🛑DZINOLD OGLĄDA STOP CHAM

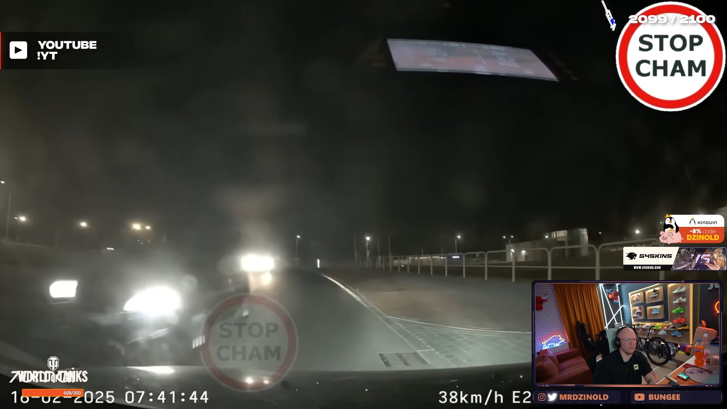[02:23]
Ja nie kumam. Co, kurwa? Przyjebany? Skręci mu w lewo.
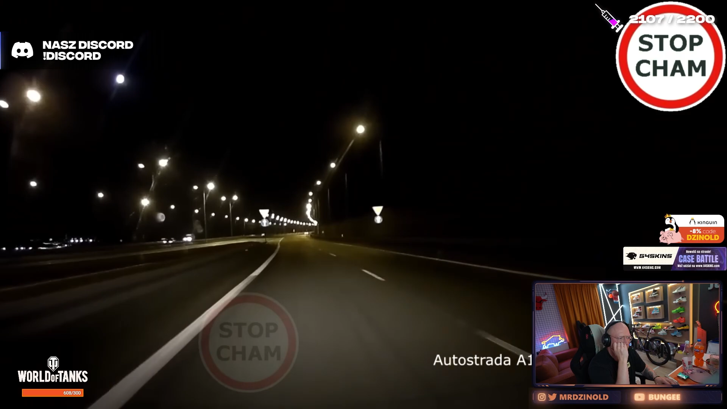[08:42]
Tego nie rozumiem. Aha, bo tu jest włączenie się, to przepraszam. Oj, kolega. Mocny bączek, kurwa. Ale bąka zajebał, patrzcie. Przód napęd. Łe! 10 na 10!